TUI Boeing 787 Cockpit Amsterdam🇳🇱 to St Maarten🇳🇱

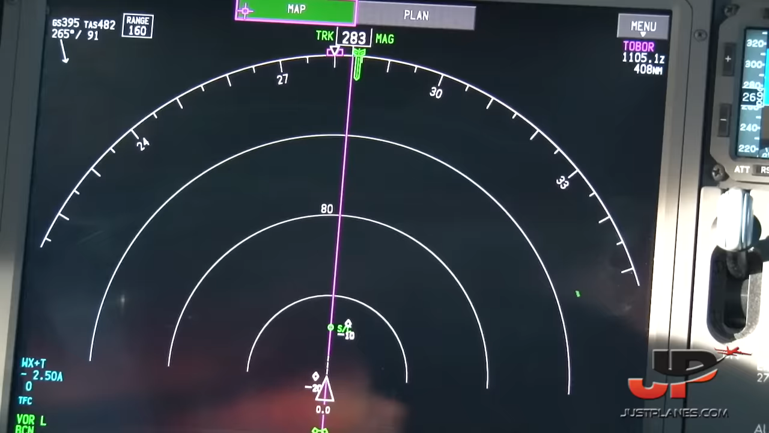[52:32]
On the left of the primary flight display, this is called the auxiliary display.